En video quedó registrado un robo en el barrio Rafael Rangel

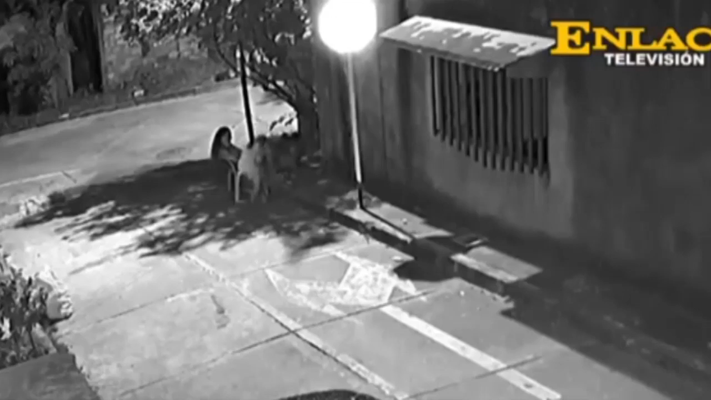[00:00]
En video de cámara de seguridad quedó registrado un nuevo hecho de hurto en el barrio Rafael Rangel. En el mismo se evidencia cuando dos sujetos en una motocicleta llegan donde
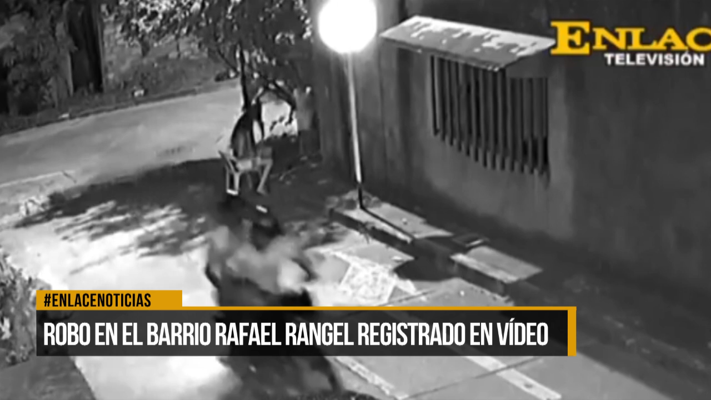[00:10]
se encontraba una mujer sentada y le hurtan su pertenencia. Se conoció que estos delincuentes lograron en el hecho llevarse dos celulares. Esta situación se suma a un hurto presentado en el mismo lugar cuando un hombre le arrebató a una mujer que pasaba por el sitio su celular. Ante esta situación de inseguridad, los habitantes del sector piden más control y vigilancia de las autoridades.